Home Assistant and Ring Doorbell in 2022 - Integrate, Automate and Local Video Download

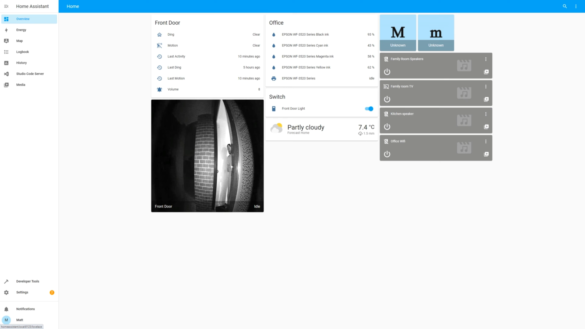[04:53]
Hopefully you can see that the motion is now triggered, as detected, and then turns to clear. Let's go check the automation to see if it was also triggered.